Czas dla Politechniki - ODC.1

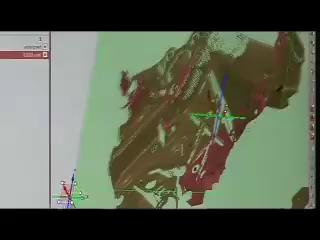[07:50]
Na etapie projektowania nowych produktów i na etapie sprawdzania produktów, które już wychodzą z fabryki.
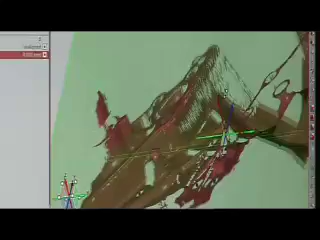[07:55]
Na etapie projektowania zajmujemy się pomiarami, przy pomocy różnych technologii, pomiarami kształtów obiektów,